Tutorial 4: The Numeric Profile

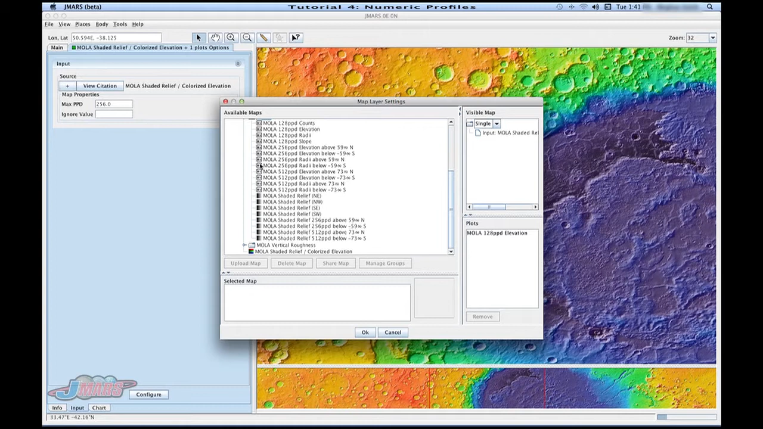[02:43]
And there's a couple things I want to show you before we move on. You'll see that different maps have different indication symbols next to it. This 01 means that it's a numeric map. The black and white indicate it's a grayscale map. And the red, green, and blue lines indicate it's a colorized map. So you'll see as I click on different maps that this thumbnail changes. The thumbnail actually gives you a glance of what that map is. So we're going to add a map.
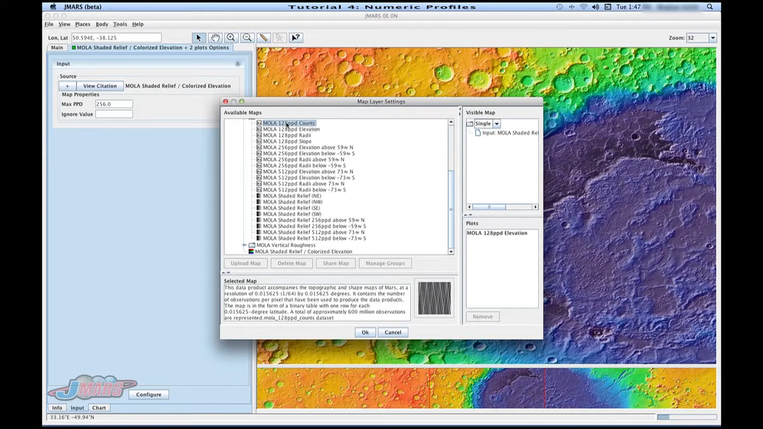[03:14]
We're going to drag it to the plots area. Press OK.
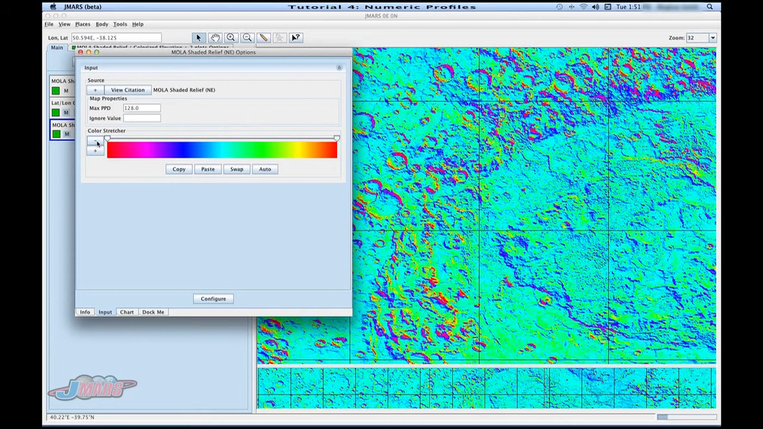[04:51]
And we're going to go back up to the plus sign and click grayscale.